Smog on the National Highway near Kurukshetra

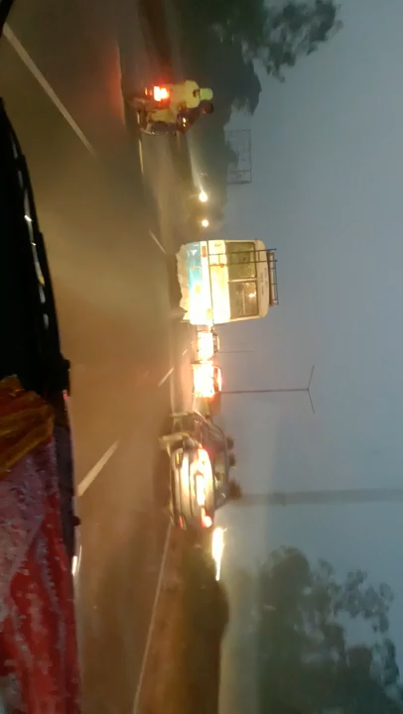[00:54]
पर्टिकुलरली हमने कल भी ये इस टाइम पे ऑब्जर्व किया, तो दैट साइड ऑफ द रोड शायद हमें कोई विजिबिलिटी दिख जाए यहाँ पर.
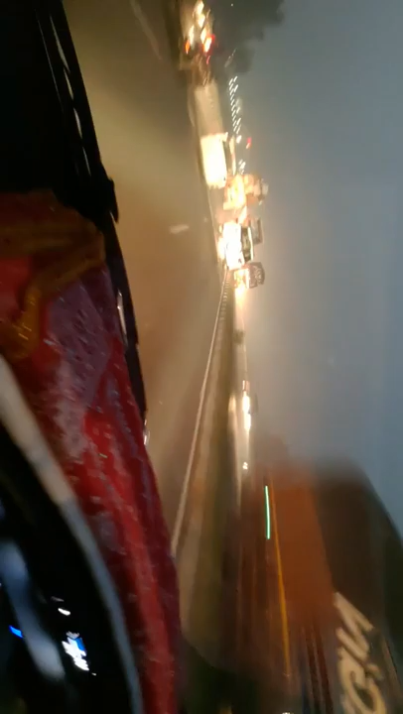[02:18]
क्योंकि फॉग नहीं है ये स्मोक नहीं है, ये स्मोक ही है. बिकॉज अक्टूबर के मंथ के अंदर फॉग नहीं पड़ता होता. आई डोंट नो वेदर इट इज बिकॉज ऑफ द पोल्यूशन.